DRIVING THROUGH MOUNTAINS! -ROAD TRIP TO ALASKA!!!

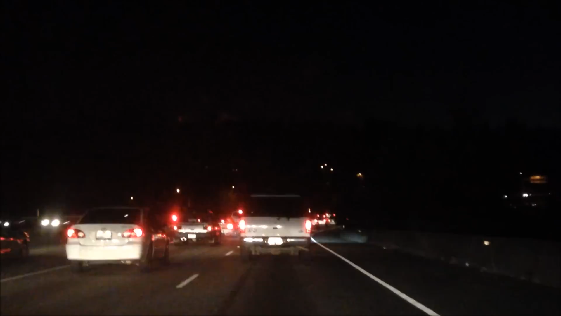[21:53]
Traffic going on right now. I don't know if you guys can see, but it's obviously New Year's Eve, and yeah, there's a lot of traffic. So it's probably going to take us forever to get to the hotel. Hopefully not. But other than that, Seattle is looking very good. There's homes on mountains and stuff. It looks pretty. You guys can't even see. It's very dark. Driving machine.